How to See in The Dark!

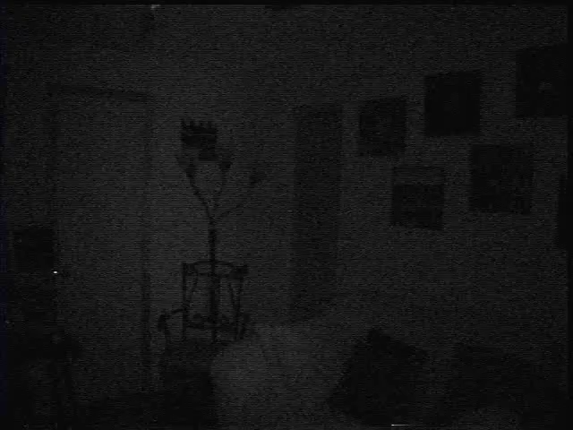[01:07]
I was amazed at how bright these infrared LEDs are. I could literally see in the dark.
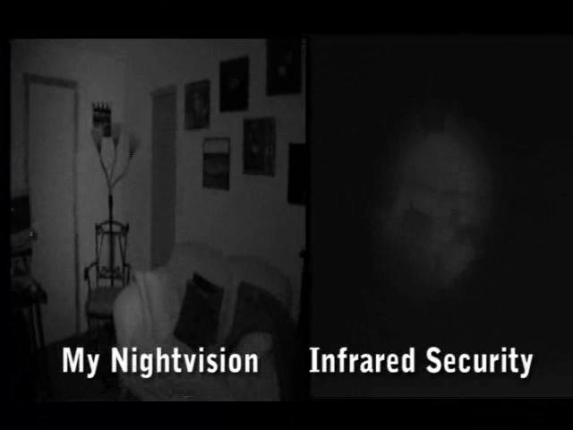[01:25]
This night vision headset blows them away, and the best part is I can record what I see to tape.
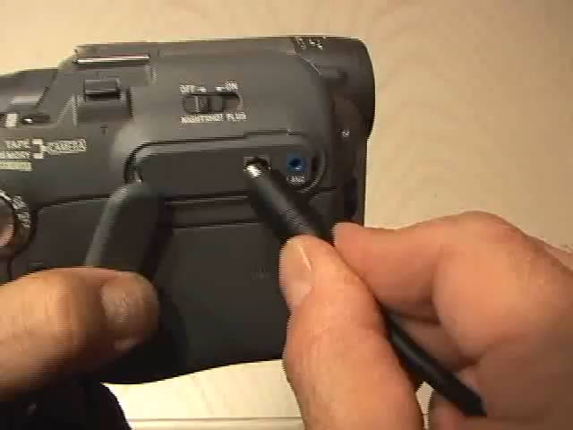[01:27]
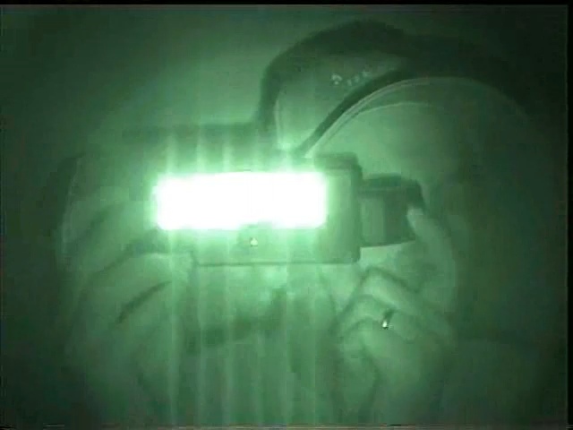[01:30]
Now I can see clearly in complete pitch black darkness with my night vision headset.